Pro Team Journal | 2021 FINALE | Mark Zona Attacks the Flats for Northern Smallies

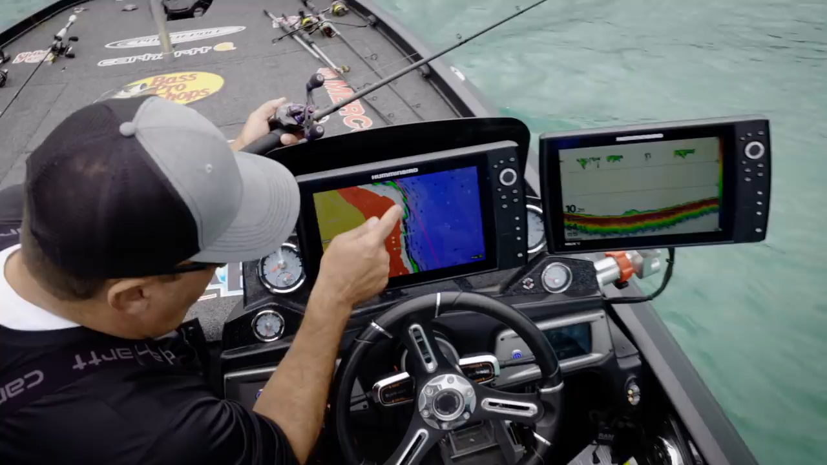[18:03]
I mean, that's a mile offshore, all the way up into that bay.